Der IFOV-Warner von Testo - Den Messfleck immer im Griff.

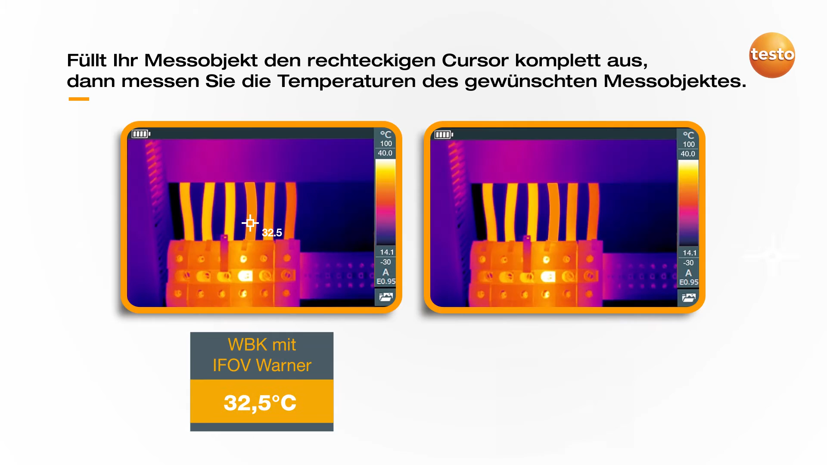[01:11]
Wie Sie gesehen haben, unterstützt Sie der IFA vorne perfekt in Ihrer Anwendung, um Temperaturen Ihrer Messobjekte korrekt zu messen.